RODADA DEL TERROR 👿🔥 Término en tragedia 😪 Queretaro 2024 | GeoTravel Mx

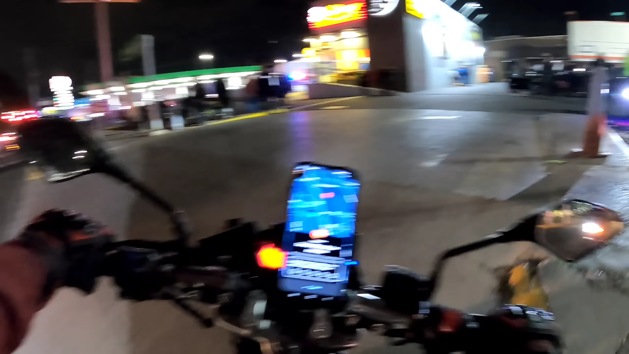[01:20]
Bueno, amigos, pues ya llegamos a la plaza. Miren, aquí está toda la bandita.
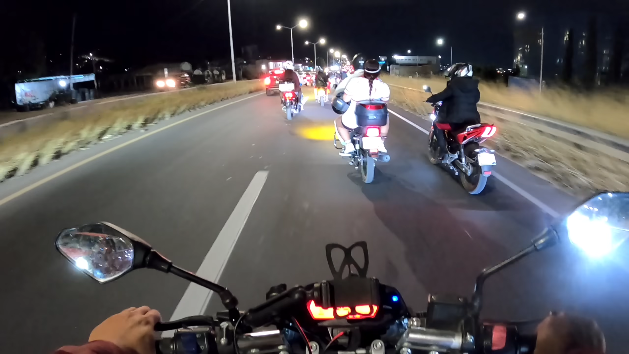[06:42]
Pues al final de cuentas, amigos, sí nos metimos a una de las arterias principales de aquí de Querétaro. Pero están siendo responsables, están siendo buena onda, porque solo están ocupando una línea. Toda esta línea está para que transiten los carros. Y pues se está respetando. Y la verdad es que a las otras rodadas del terror que he ido en otros estados, se aloca más la banda. Y aquí la verdad es que sí van bien tranquilos. Bueno, uno que otro, ahí va un loco.
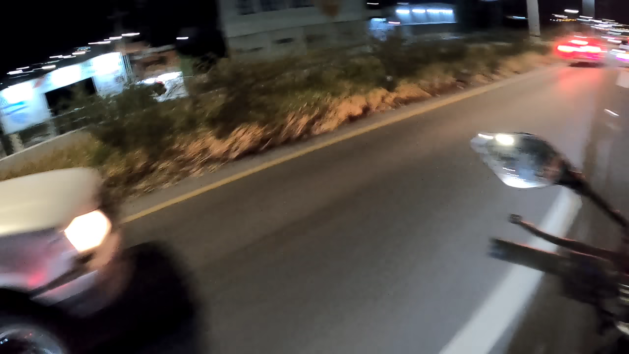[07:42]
como ahorita que van pasando. Y pues bueno, esto es la rodada del terror aquí en Querétaro. Este compa se disfrazó de repa.
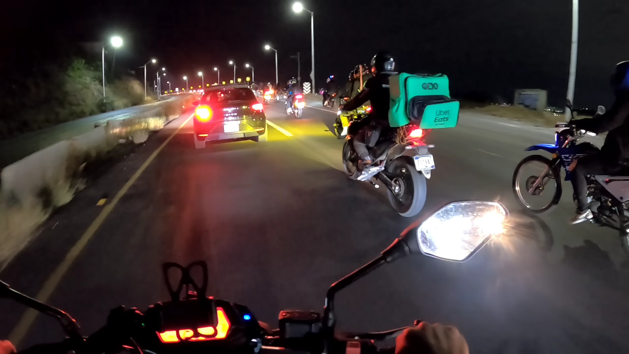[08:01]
Nah, yo creo que está chambeando y le andamos aquí quitando tiempo. Como que quiere avanzar, pero pues hay un chingo de banda y de carro y no puede. Ahí más o menos se va a empezar a meter. A ver, me voy a poner atrás de este güey.
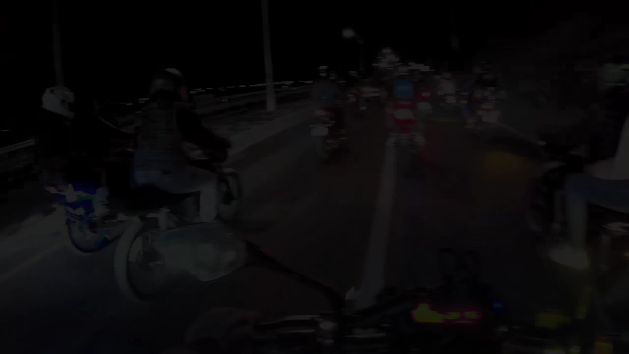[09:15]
Chingón se mira hasta allá enfrente, amigos. Miren todo el montón de motos que venimos. Y yo voy más o menos en medio, otros vienen más hasta allá atrás. Qué chido se mira esta parte, no había venido nunca para acá.
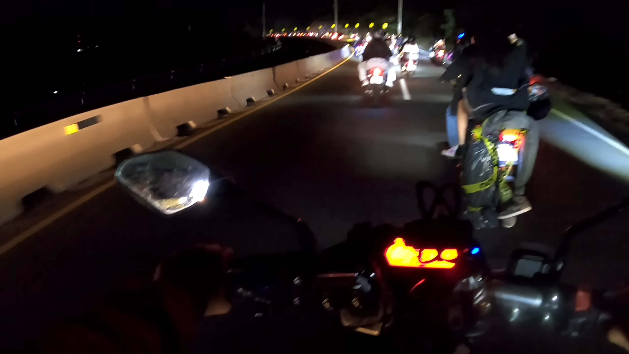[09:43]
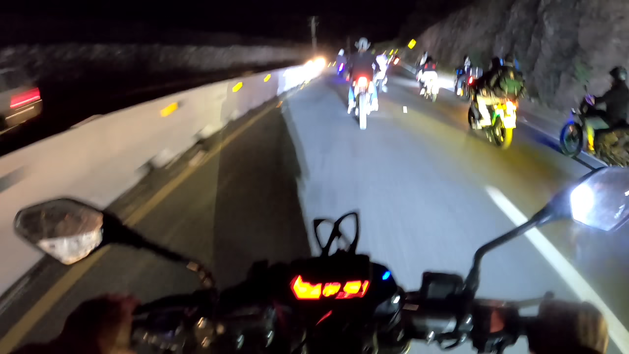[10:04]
Me puedo adelantar para grabar todas las motos.
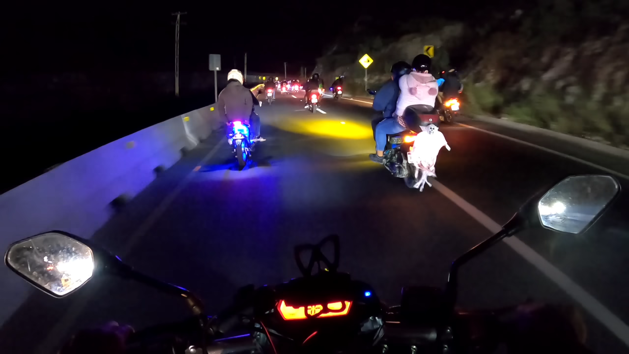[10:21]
Ahorita que ya avanzamos un poco, ya veo mucho más motos, porque por más que trato de avanzar no llego todavía hasta adelante. Yo creo que en el camino se fueron uniendo motoclubs o personas o grupos así de amigos, se fueron uniendo en el camino. Pero miren, ya está la punta. Yo creo que ya en un poquito llego y ya les grabo todas las motos. Ya me empecé a meter por esta orilla. Ya casi voy llegando hasta la punta. Bueno, de hecho ya estoy en la punta casi.
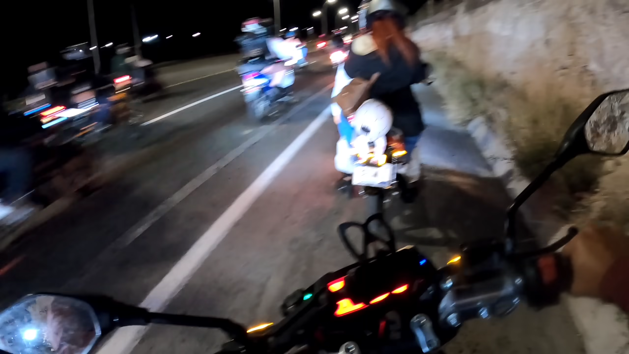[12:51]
Ahora sí me voy a meter a la fila.
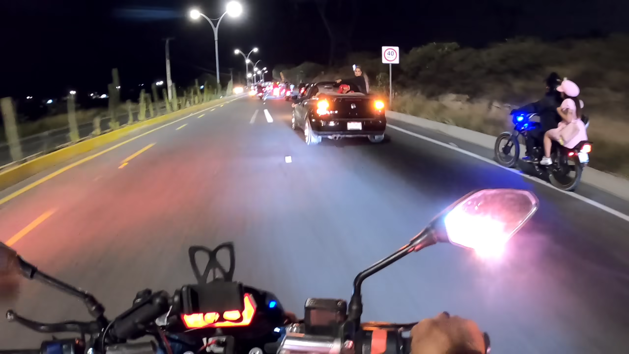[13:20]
Miren, allá hay un letrero de un motoclub Chicos de Barrio.
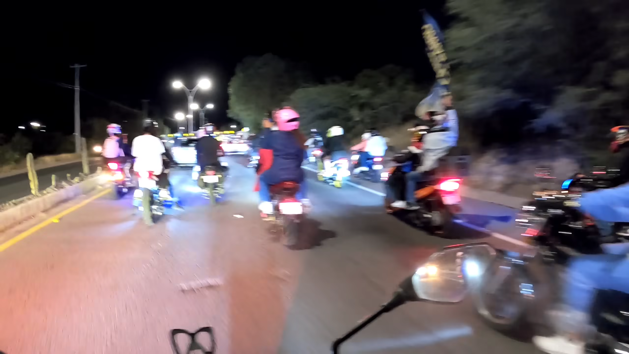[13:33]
Ahí saluda a la banda de Chicos de Barrio por si ven el video. Y pues bueno, vamos a ver hasta dónde termina esto, amigos. Cada vez se pone más interesante. Miren, ahí va el dinosaurio también.
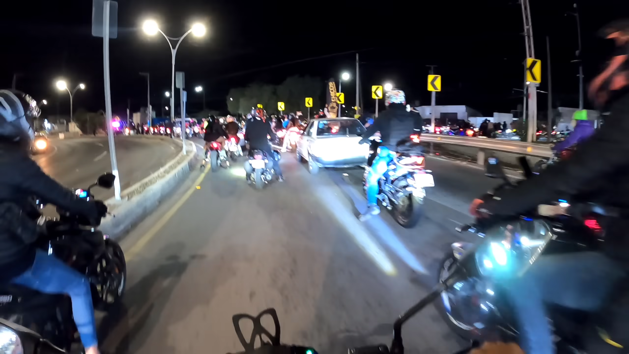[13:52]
Ah, perro. Bueno, ahorita creo que se va a doblar hacia la derecha. No sé si aquí termina porque ya están parando.
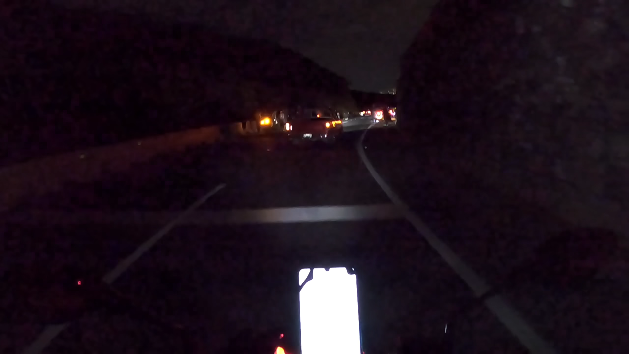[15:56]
Amigos, ya vamos de regreso a casa.
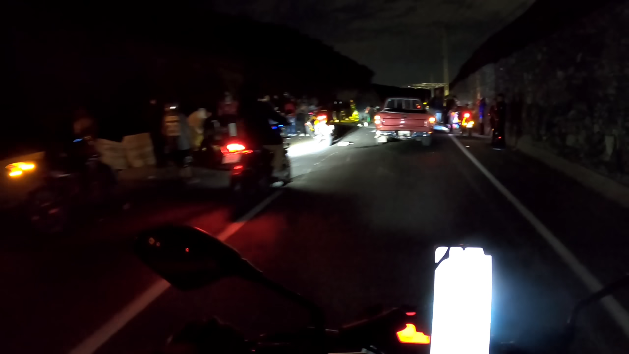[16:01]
Y aquí se partieron la madre.
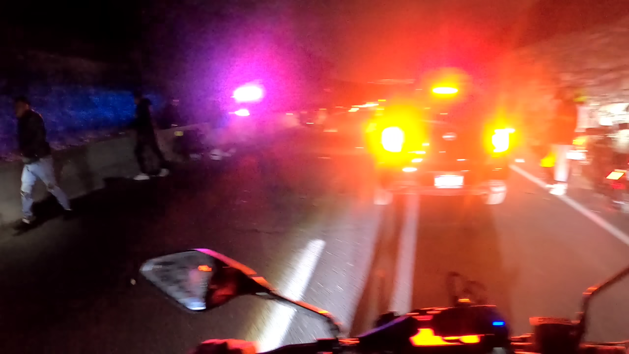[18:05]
Bueno, amigos, siento que ya somos demasiados los que estamos aquí, así que pues nos vamos a pasar a retirar porque ya mandaron a llamar las ambulancias, ya va a llegar la policía. Bueno, ya llegó la policía y pues ya se está juntando mucha banda y además es una curva, así que pues vamos a retirarnos. Qué lástima que esta rodada terminó de esta forma, amigos, pero
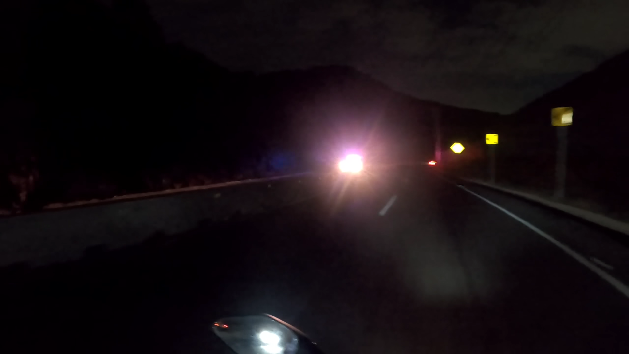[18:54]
Ahí va otra ambulancia. Ah, no, es patrulla. Más ambulancias. Pues bueno, amigos, pues qué lástima que terminó de esta forma esta rodada.
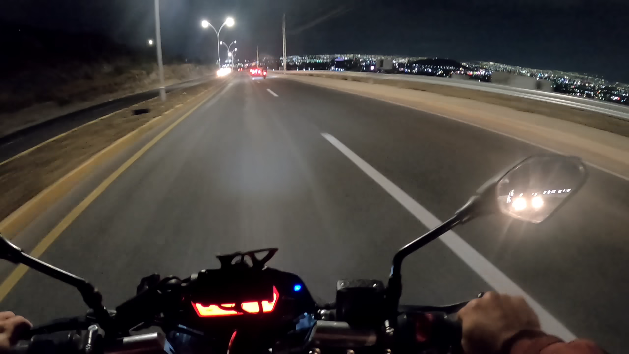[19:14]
Es una de las peores formas en que termina un cotorreo, en que termina una rodada con amigos. Miren, ahí va otra ambulancia, ya van pasando varias. Es que sí, la verdad estaba muy grave. Un chavo creo que se rompió la pierna. Bueno, los dos, porque el otro cuando le empezaron a mover la pierna empezó a gritar demasiado fuerte. Yo la neta pues no quise grabar porque pues una